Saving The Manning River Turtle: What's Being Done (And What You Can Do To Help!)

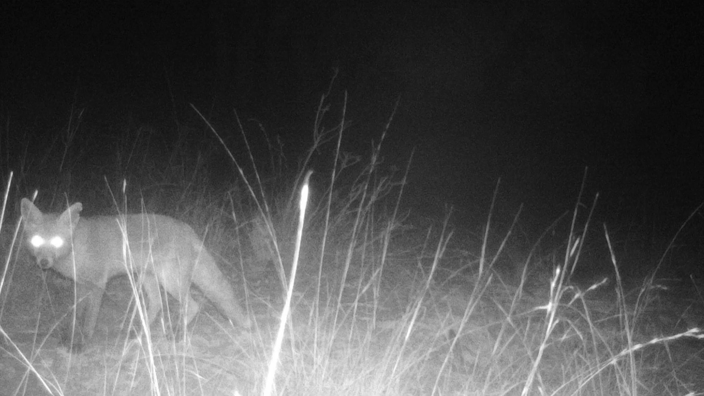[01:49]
Foxes will dig up the nests the turtle lay on riverbanks.
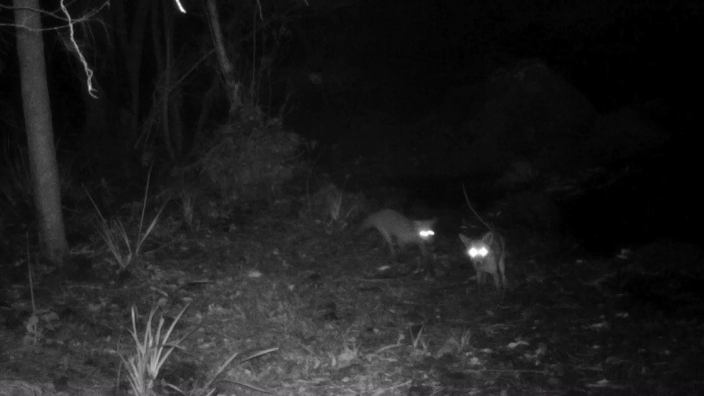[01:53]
They'll eat all the eggs and they will even eat the female turtles when they're laying the eggs. Another major threat is water quality.